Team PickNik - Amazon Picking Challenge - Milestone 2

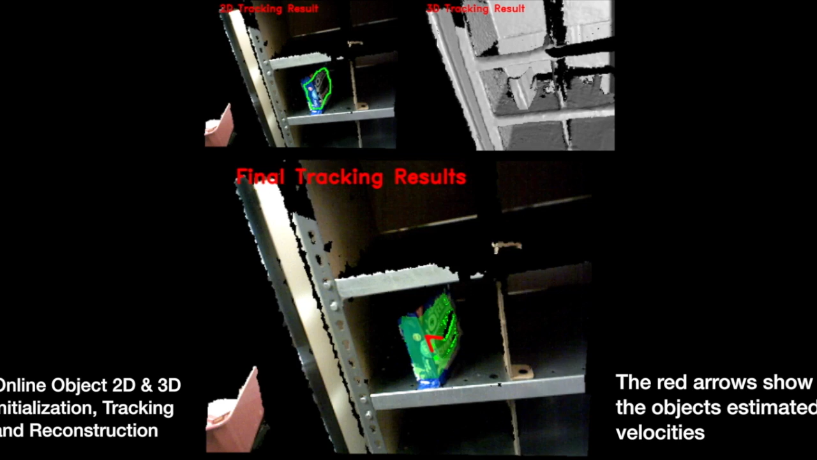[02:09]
The shelf is then tracked with the ICP algorithm while detecting the shape and color outline of the 3D model.
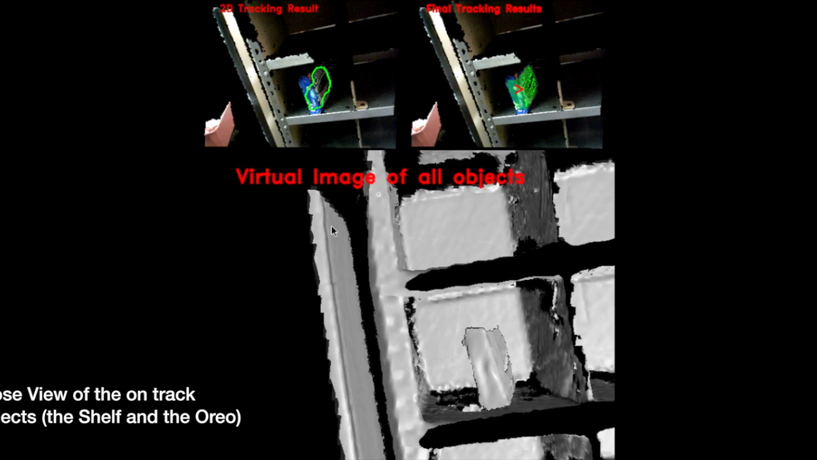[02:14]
We initialize, track, and reconstruct both 2D and 3D models of objects online. The 3D models of the final online reconstructed objects are matched with the known objects in the database,
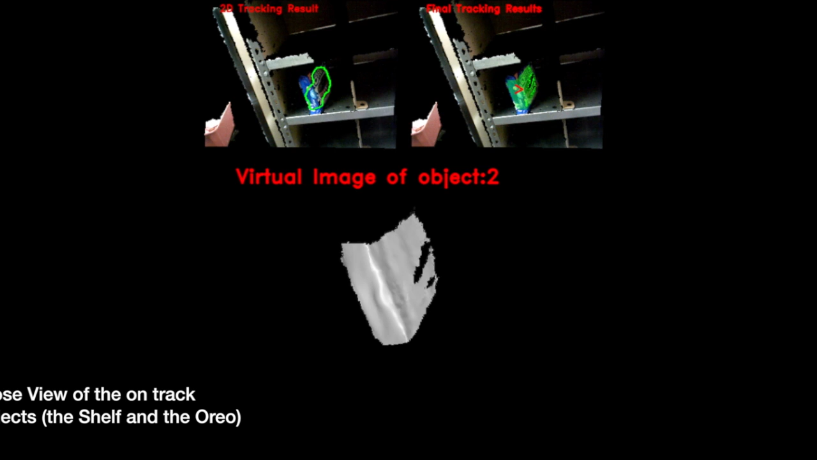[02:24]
based on the appearance and shape using RGB histograms and point-paired features.